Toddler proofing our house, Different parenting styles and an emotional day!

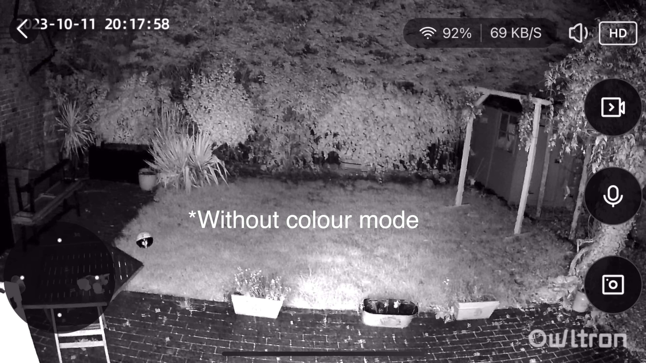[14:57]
let's cut to a clip of what this looks like at night time so that you can see how it looks it's got sound